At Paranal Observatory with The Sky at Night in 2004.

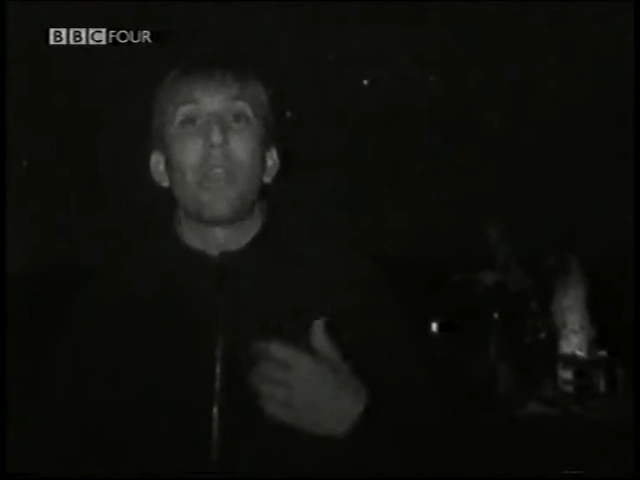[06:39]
And we're using a night vision lens to try and give you a flavour of what we can see from this remarkable sight.
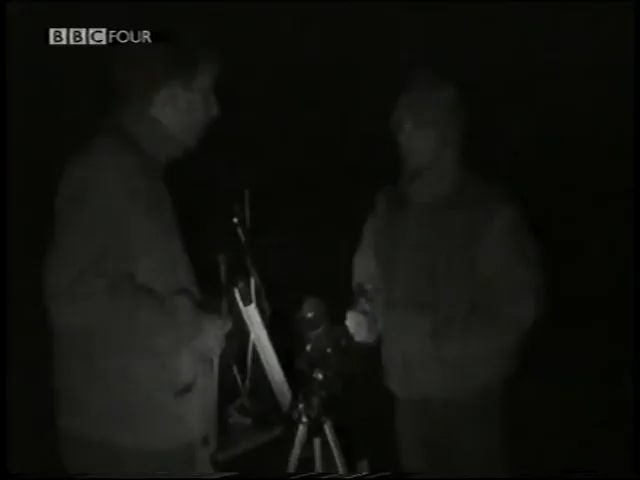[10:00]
So although we've bought all the equipment up here to get the best possible view,
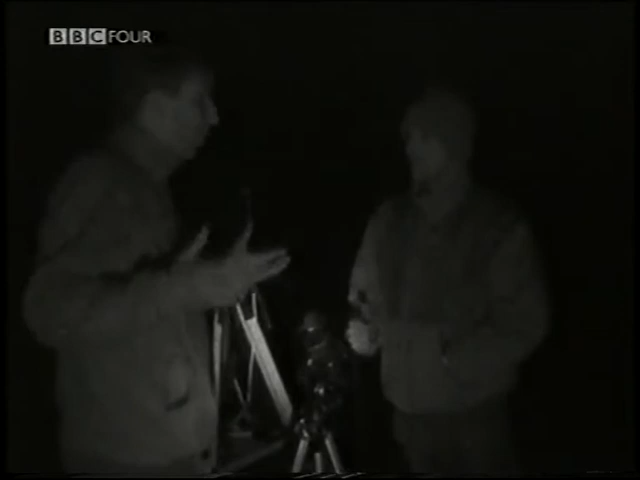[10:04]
you can do a lot of decent astrophotography with some very simple equipment, like this camera here. Absolutely, Chris. You don't need expensive equipment to photograph the night sky like we have here. Especially when conditions are this good. Absolutely. It's an ideal tool. So what sort of thing are you using this camera for?
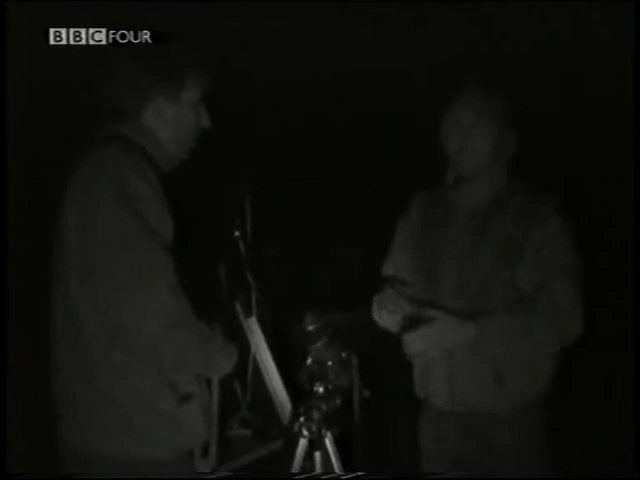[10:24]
I'm using this SLR camera to take long exposures of the constellations to capture them in detail. Right. It's no motor or anything? No.
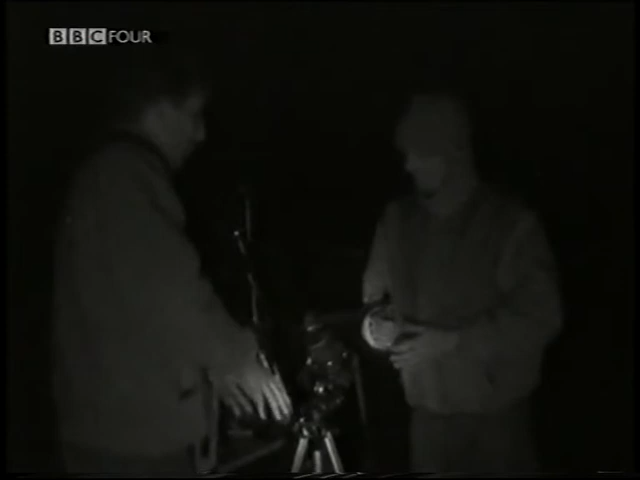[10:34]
It's basically a stationary tripod with the camera and simply a cable